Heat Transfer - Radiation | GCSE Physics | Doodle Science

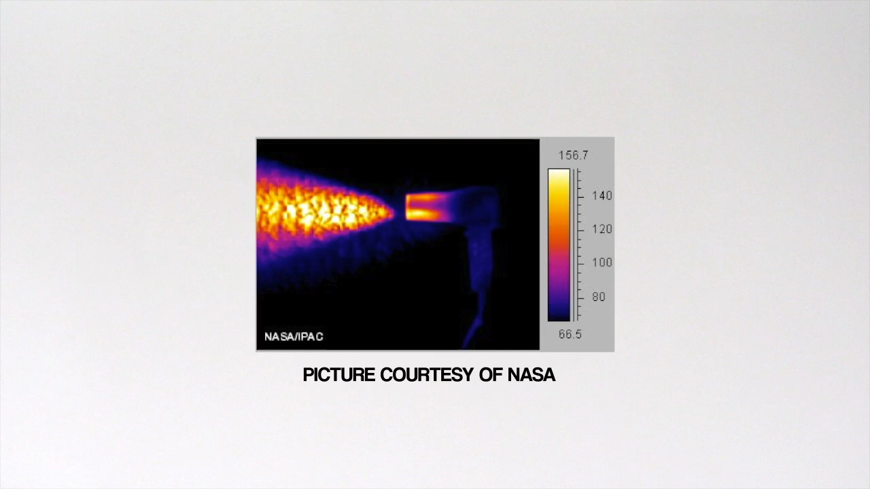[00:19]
But it can still be picked up by thermal imaging cameras that detect the infrared radiation and convert it to visible light.